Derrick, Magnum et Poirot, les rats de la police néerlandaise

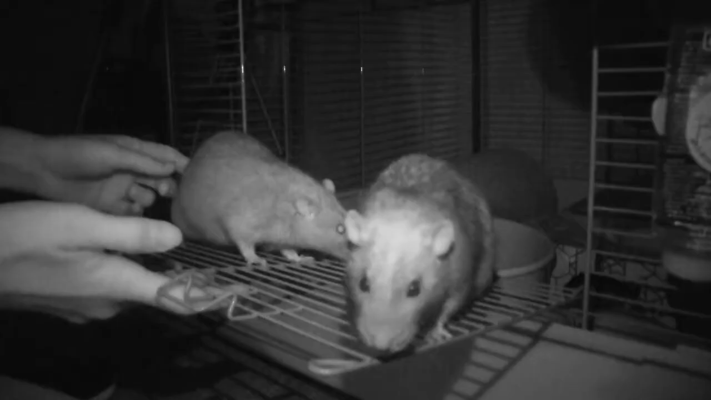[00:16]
Voici les nouvelles recrues de la police néerlandaise qu'il a fallu filmer avec une caméra infraronge.
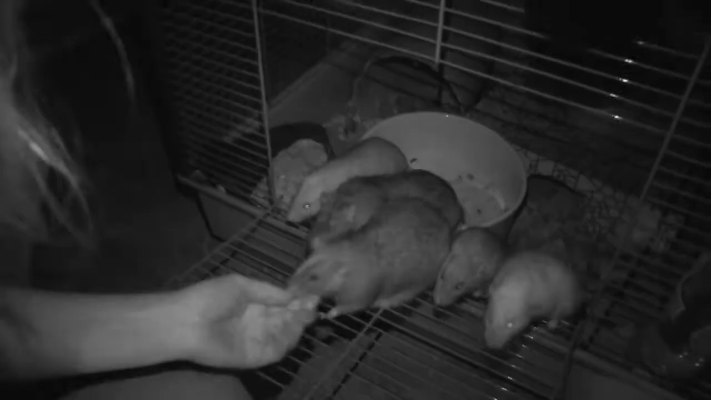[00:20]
Depuis 2011, cette détective de Rotterdam tente d'aiguiser le nez de ces petits rongeurs.
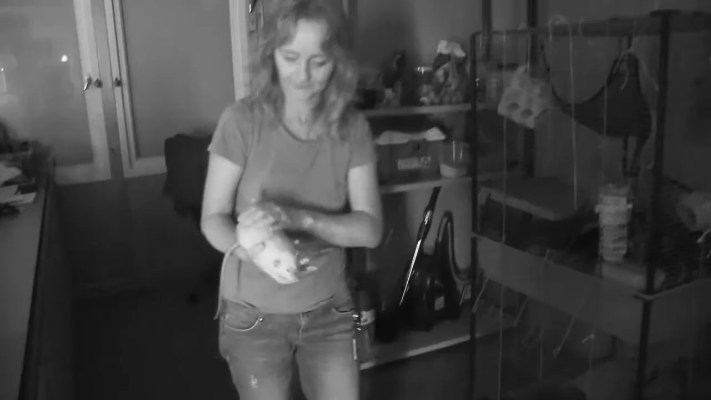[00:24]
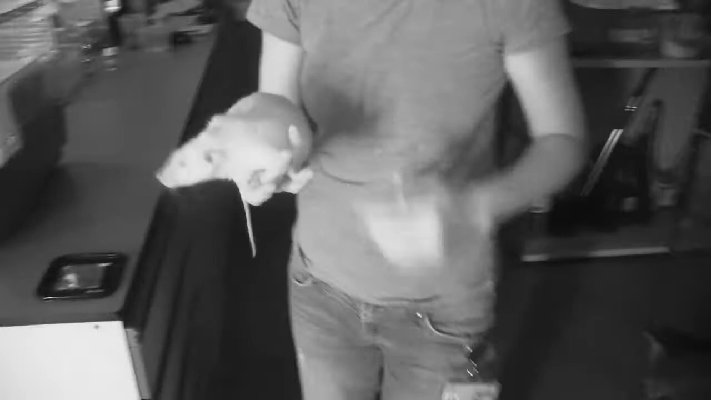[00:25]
Plongés dans une cage, ils doivent distinguer parmi plusieurs échantillons celui qui contient de la poudre d'arme à feu.